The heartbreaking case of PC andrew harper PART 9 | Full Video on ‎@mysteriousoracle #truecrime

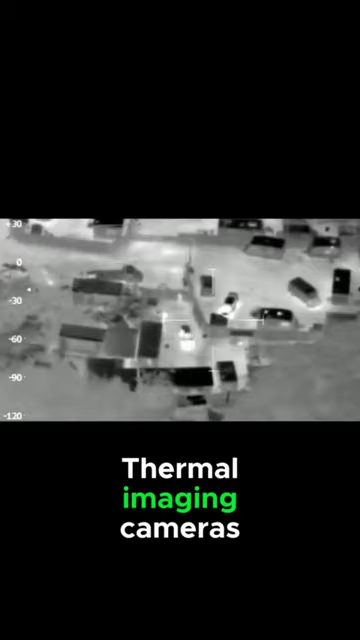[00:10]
A force helicopter equipped with powerful thermal imaging cameras began an aerial search of the remote countryside below.